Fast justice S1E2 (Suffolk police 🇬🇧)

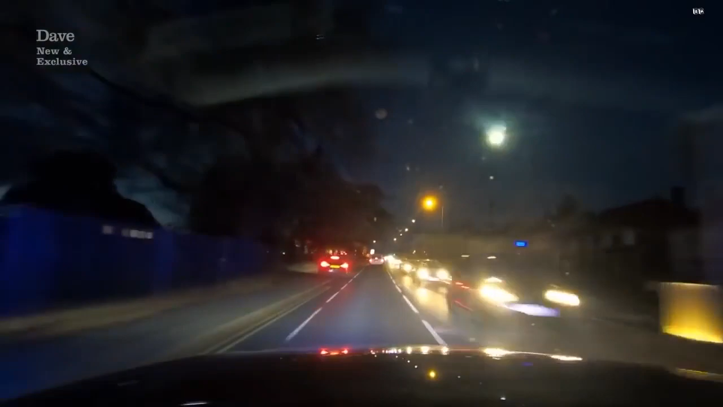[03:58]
It's going to be in this lot. It's going to be in this lot. In A2, Dan and Woody spot the car in the busy rush hour traffic. It's just pulled into the filling station.